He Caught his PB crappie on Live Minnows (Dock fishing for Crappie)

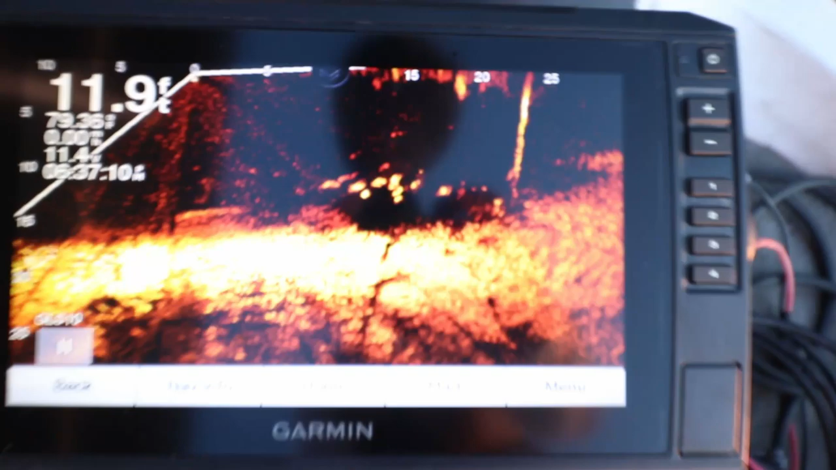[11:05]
and they're right in the corner hold on let's pull it a little further so you can actually get a clean angle that's when they're aggressive oh right here one's pull it right below it
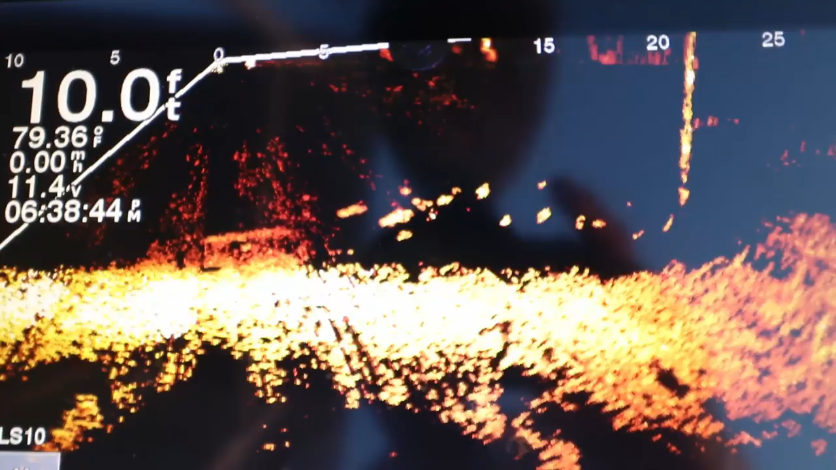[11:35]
On screen: depth 10.0 ft, water 79.36°F
four fish around it he's right there
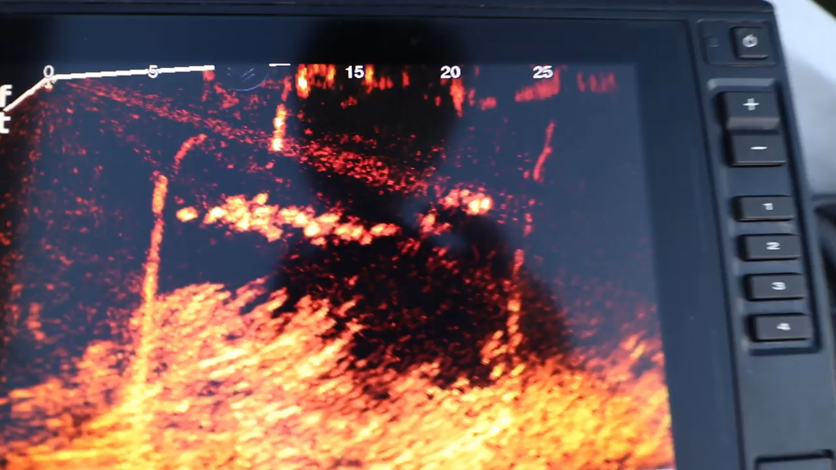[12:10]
they're right right there about seven feet in
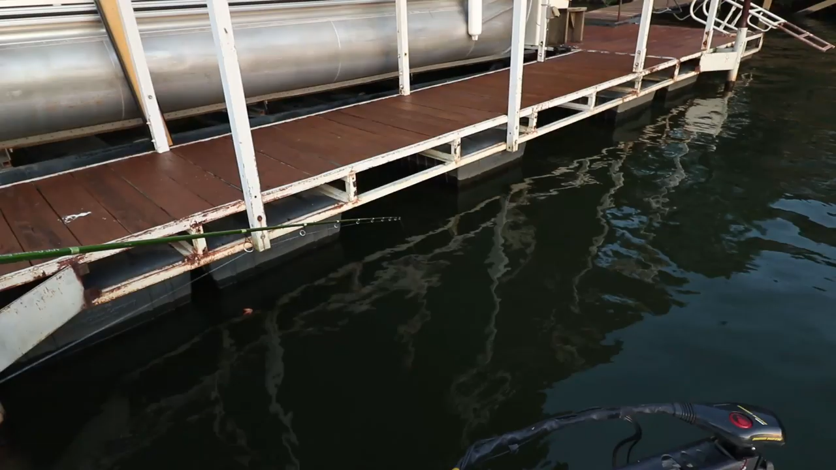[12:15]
closer towards the dock oh they're right there you're around them
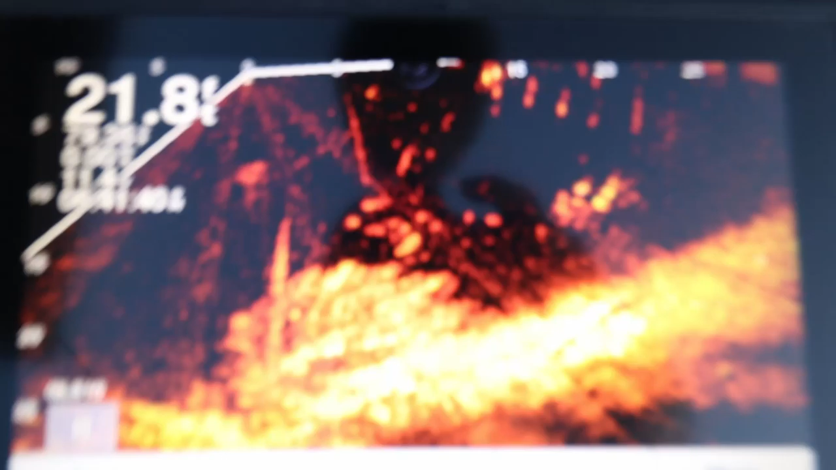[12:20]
they don't look that big though
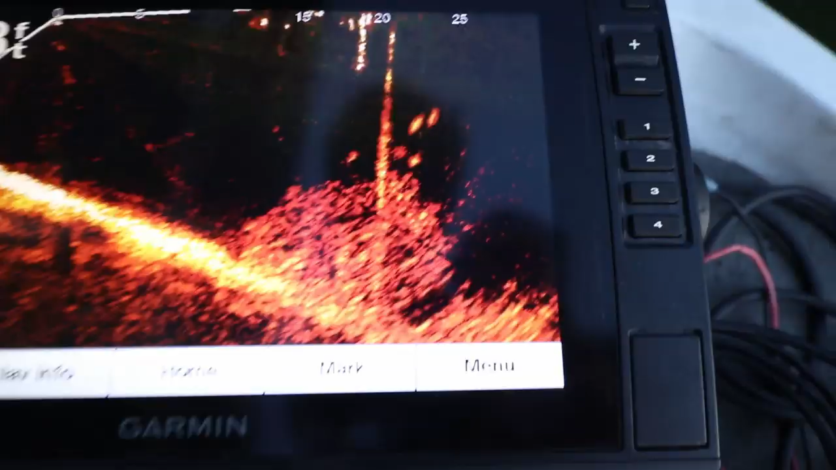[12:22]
so those are the those are the fish he's going after right there